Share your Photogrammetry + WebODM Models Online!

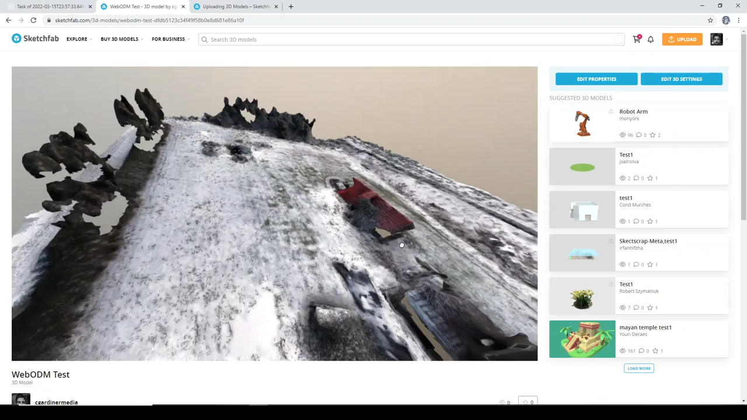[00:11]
Today, touching a little bit more on the 3D photogrammetry drone mapping stuff I touched on with a previous video from a few months ago. If you haven't seen that, you might want to check it out now.
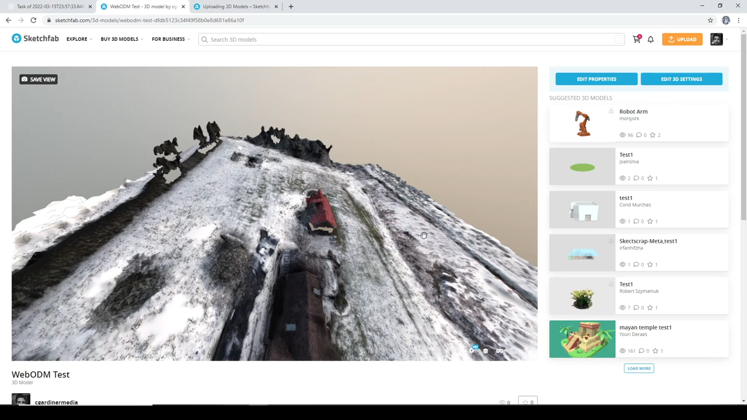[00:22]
And basically it's about how you can capture something like this. This is a fairly crude example, but something like this with a drone fairly quickly.
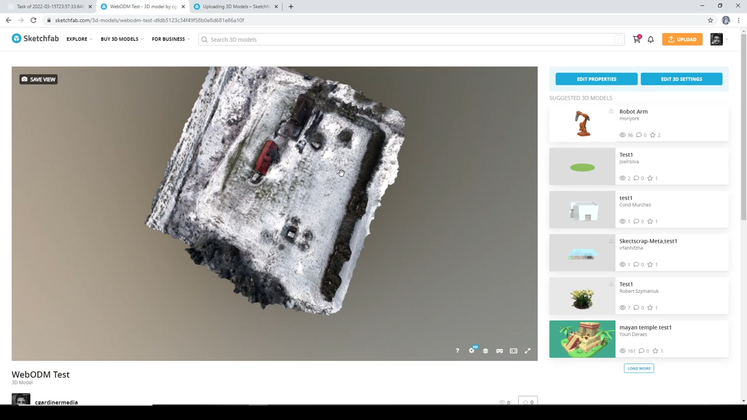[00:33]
I wasn't paid to capture this. This is just a little test run I did to, you know, work on my workflow of actually producing these, which is not as straightforward as one would hope.
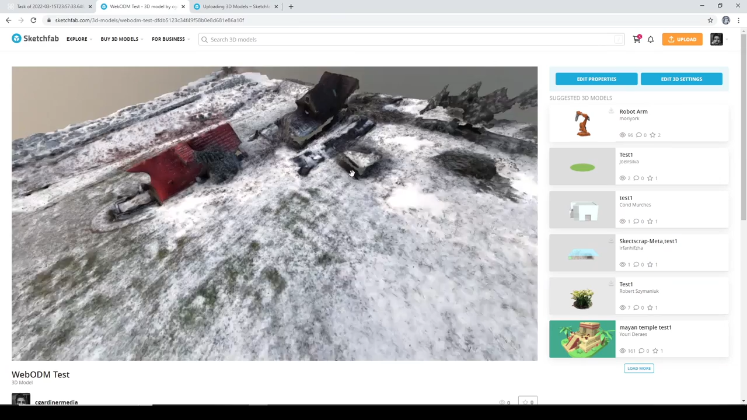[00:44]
So today I'm going to walk you through how you can get from
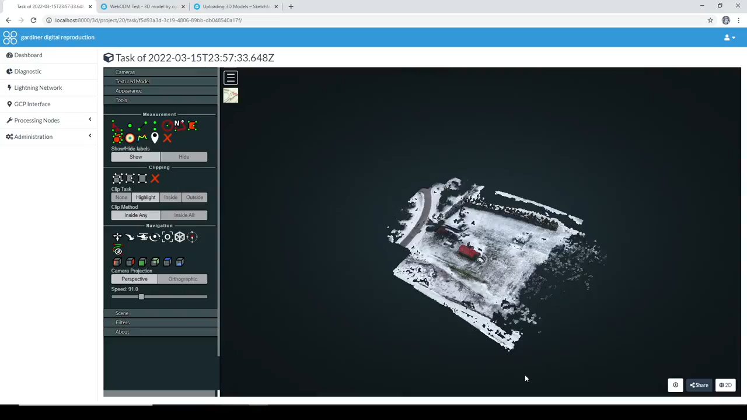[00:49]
something in WebODM, like we've seen,
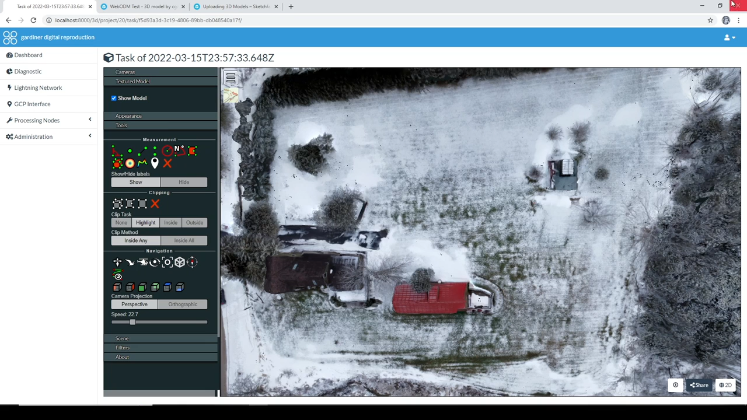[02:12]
You have your WebODM finished project. Download it, textured model, save it as a zip file somewhere, then extract it. With your extracted version, we are going to go into, I use Blender, that's what I'm going to be walking you through. Blender is an amazing 3D open source creative design software available on all platforms, so Mac, Windows, Linux, you can do it on any of them. So let's open that up.
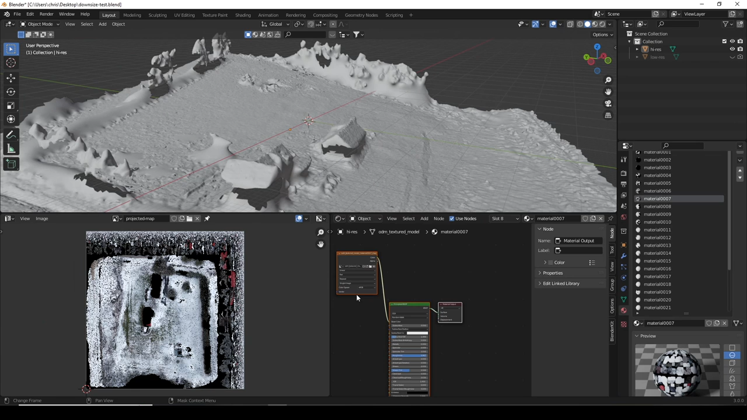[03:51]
and it would start as, you know, whatever it is, something different we don't want. Let's go to the UV editor here, and on this one, let's go to the shader editor. All right. So we have a high-res version. We don't really want to do too much with this. We can hide that temporarily. Okay, so we will go here and go image, new, and let's give this,
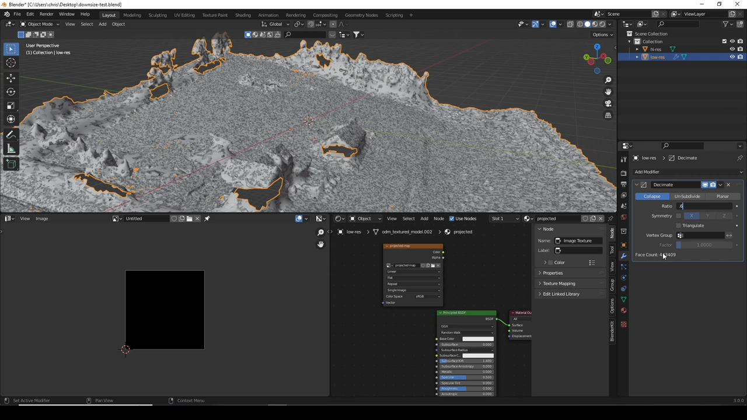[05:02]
My original one was about 72,000 here. I cut it down by 0.6. that brought me to 43,000. And now here again, if I did that, it would bring me down to 26,000.
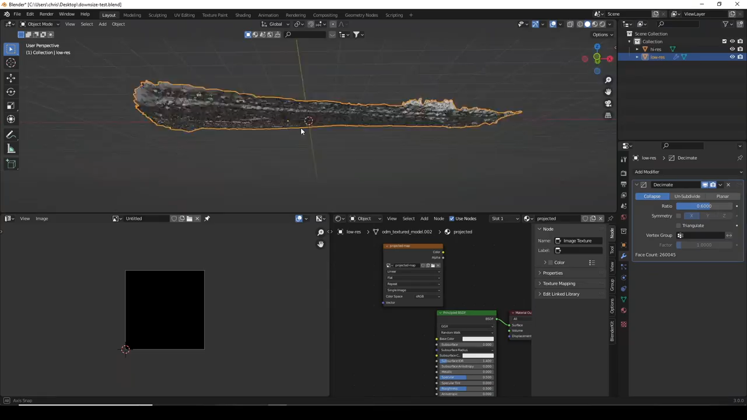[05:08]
And as you can see, you know, it just is ultimately smoothing some things out.
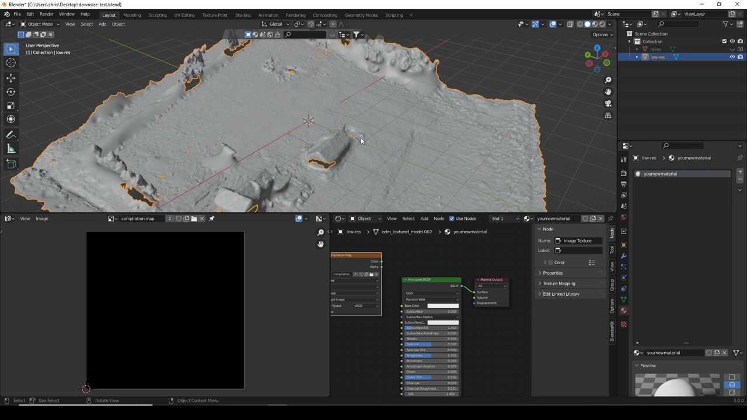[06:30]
Now let's just quickly save that. Now here, let's go pick it up. Now let's just hide the high res for a sec. We'll go here, tab to enter edit mode, A to select everything. And I've already done this, but you will want to go UV, Smart UV Project.
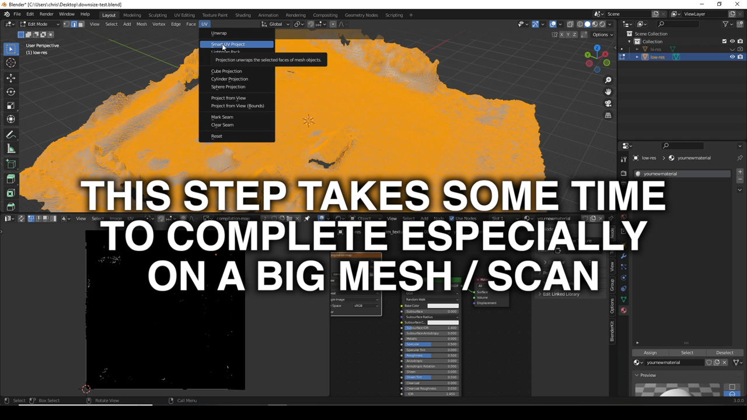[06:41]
These are the settings I used. You may find some benefit to fiddling around with them if it's not coming out very well here. I'm going to escape this because this is one step where it does take a while. There's a little bit of a wait. Just like how there's a little bit of a wait when we apply that decimate modifier.
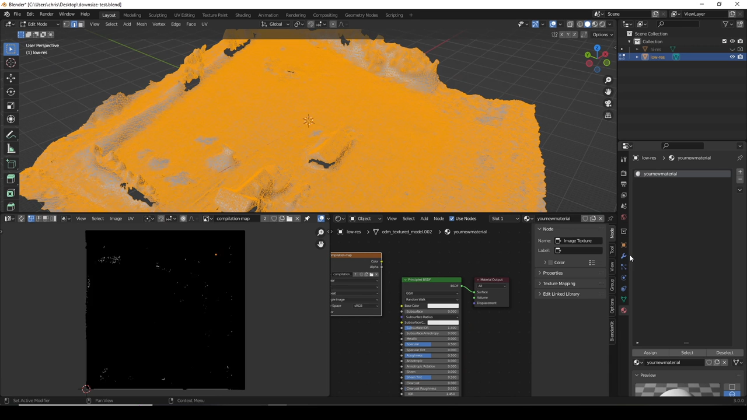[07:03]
So we have this. Let's return this to be invisible and renderable. So we're going to click on and we're going to get out of here. Object mode is where we return.
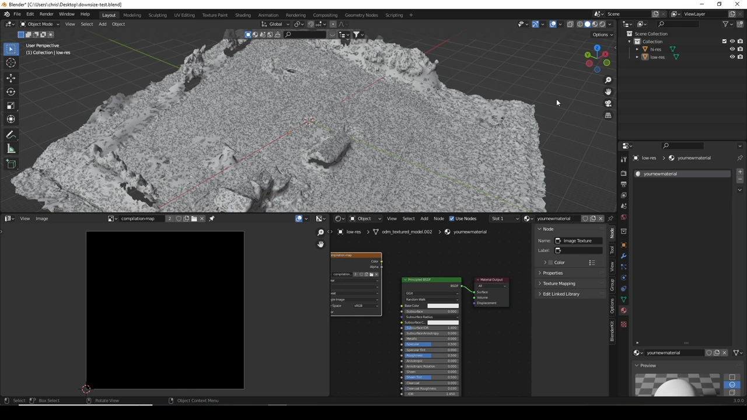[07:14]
And now let's click this and click this and go over here.
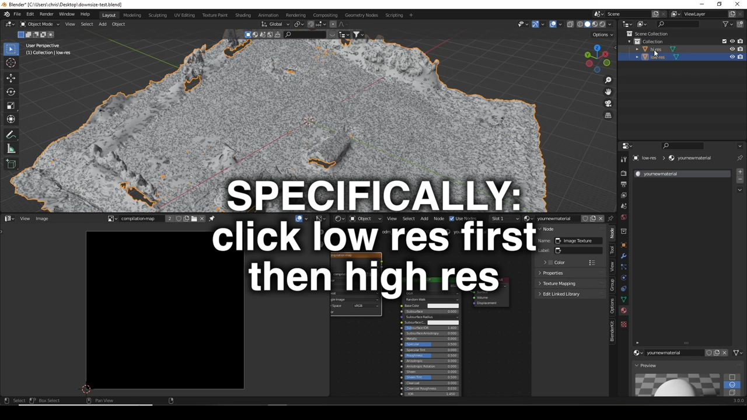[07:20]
Make sure we are in cycles, and we will go down to bake. We want to get the color from one map to the other. It's color from photo, so it's kind of got lighting baked in.
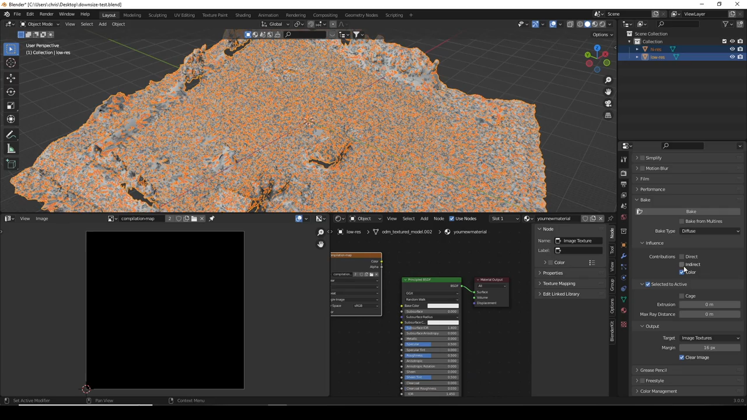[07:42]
So all we really want to do is grab that color again. Here it starts off as combined. What you want to do is go to diffuse, turn off direct and indirect, because that takes into account the computed ambient occlusion of this, you know, creating shadow on that, which we don't want. That's already happened in real life.
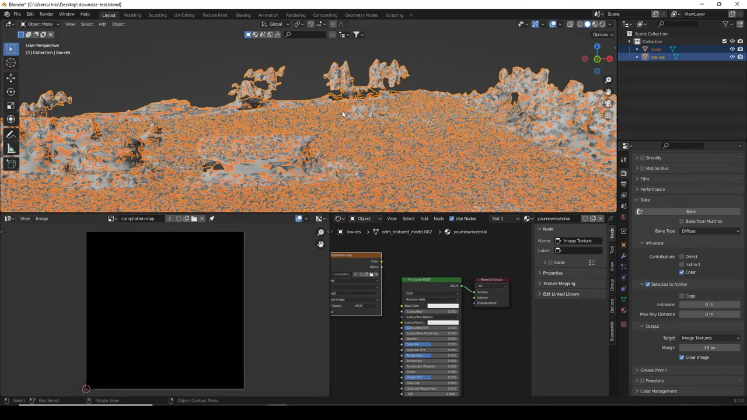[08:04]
And also, in the case of if you had this set up as a scene with the sun, let's say, it would factor that in. And we don't want to do that either, necessarily in this case. Sometimes you might. I don't think we do here.
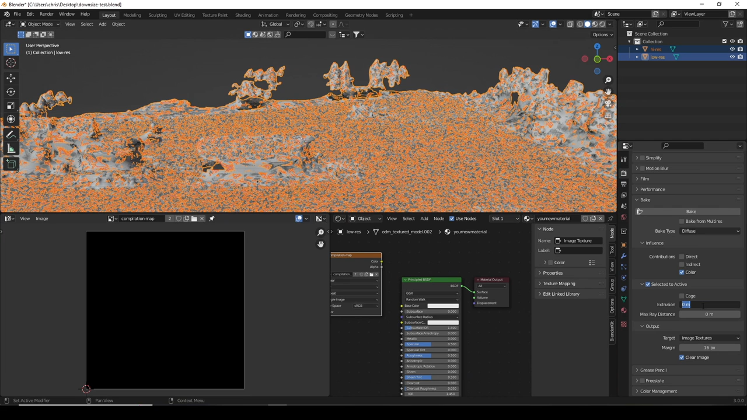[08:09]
Now, I bumped this up a bit because I was finding better results with it. And I also had this turned much further down. And all we want to do after that setup, we have selected our low resolution first, then our high resolution. We have selected to active, clicked, extrusion, bumped up a little bit, might depend on the size of your mesh and the scale of it.